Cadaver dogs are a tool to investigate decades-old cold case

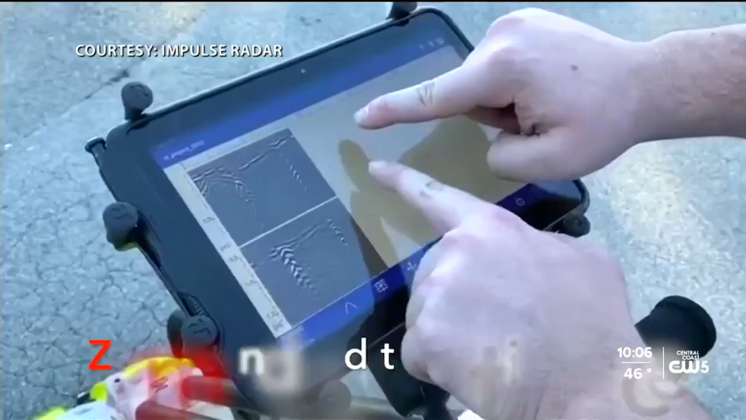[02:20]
If there was a body in a shallow grid,
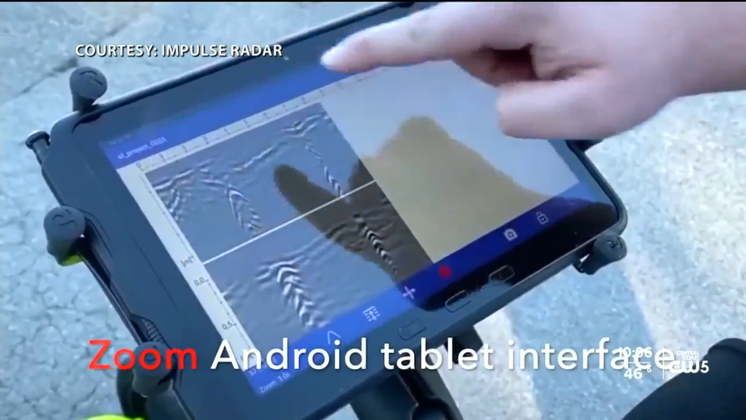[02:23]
you might just see kind of a blob that's different, you know, dimensionally it might be proportionally to the human form,
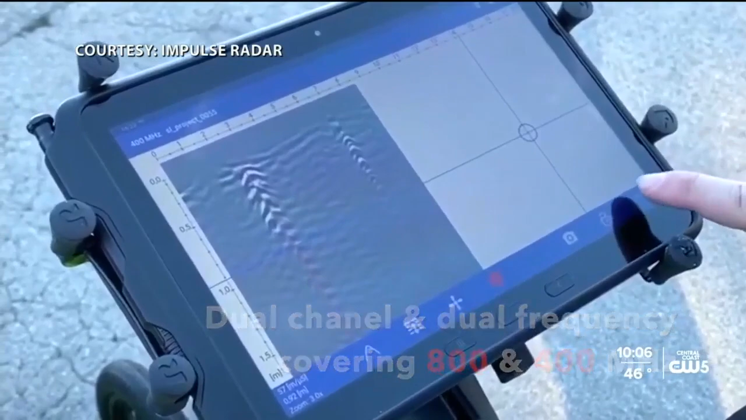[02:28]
you know, lengthwise, you know, but you're really going to see mostly the burial, not the actual human.